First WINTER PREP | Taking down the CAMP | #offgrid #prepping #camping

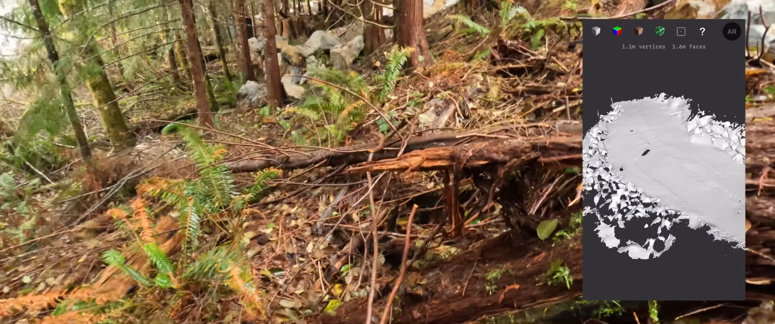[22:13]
so we can plan to get that to the designer and to the builder, so they know what they deal with. Or what we deal with.
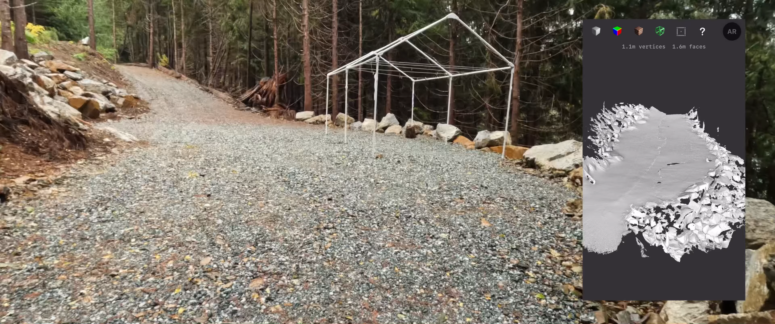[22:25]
And here is the lot without all the vehicles and other things.
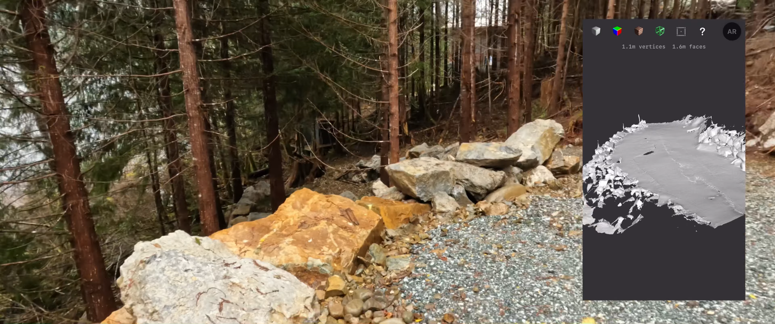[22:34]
The cabin should extend from there about to about here, and this will be the front edge. Either way, this is the property, not the property, this is the building pad, and here the scan has finished.